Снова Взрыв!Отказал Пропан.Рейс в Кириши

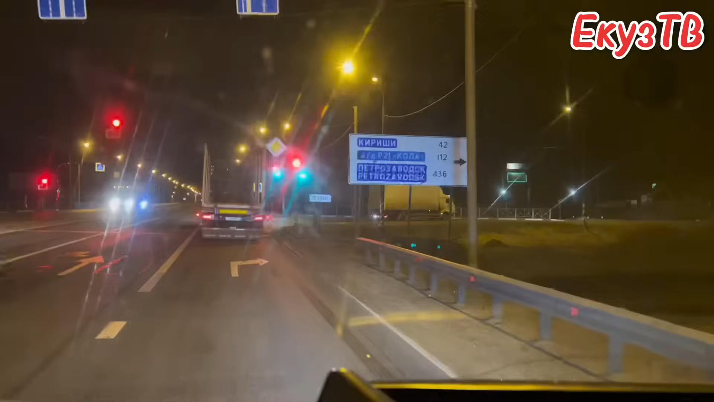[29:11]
О, 42 километра. Мои кириши. Ухожу с основной туда. Пошла на Тосно, на Питер. Посмотрим, что тут за дорога. Походу, тьма таракань.